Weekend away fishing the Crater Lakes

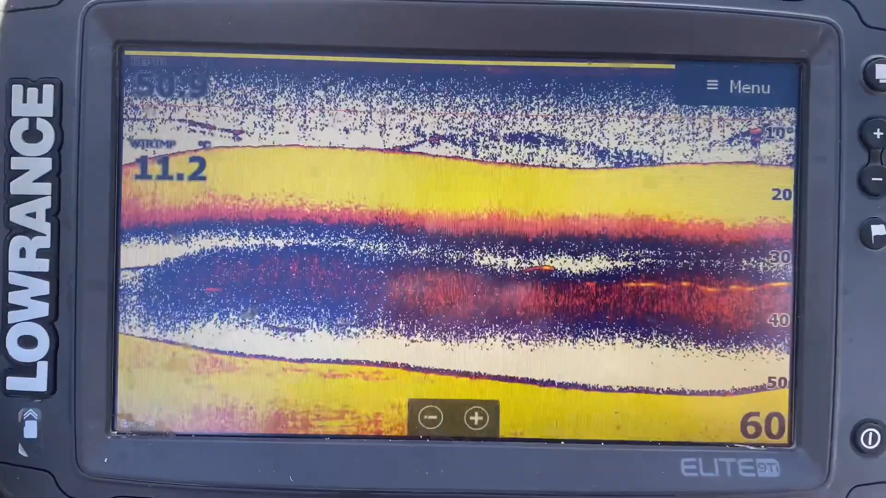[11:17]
So the top yellow bar, that's all, they're all minnows.
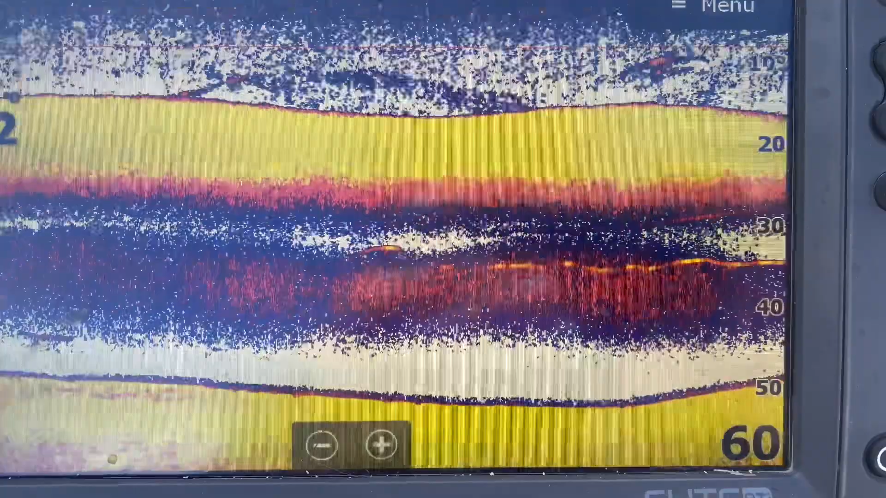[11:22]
So there's yellow bars on the salmon.